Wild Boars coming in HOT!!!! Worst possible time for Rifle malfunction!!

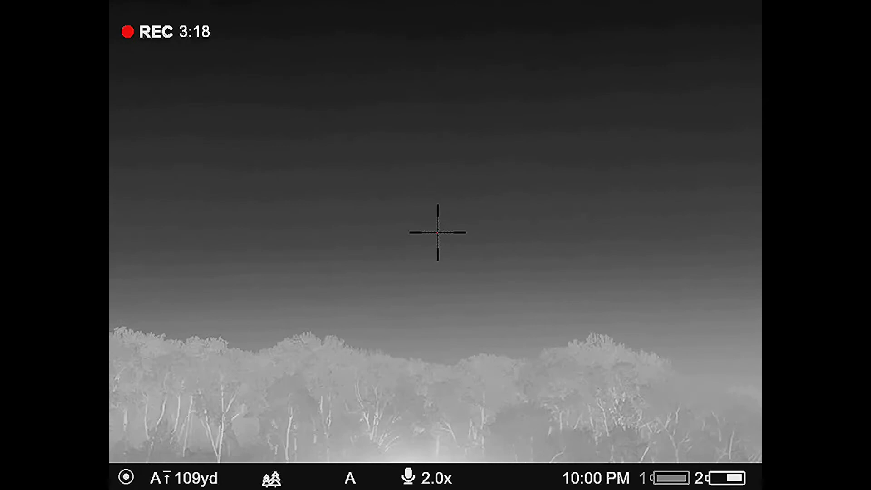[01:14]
But we ended up getting 7 out of there, even though my gun jammed, but got her figured out.
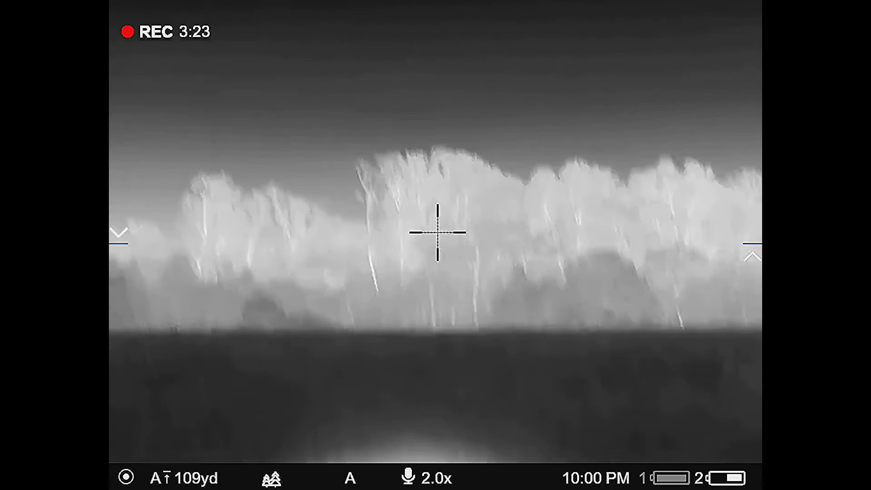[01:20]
And then one comes running up here to me here in a minute, and then I was like, come on, Woodley, kill him, kill him, and a couple other words.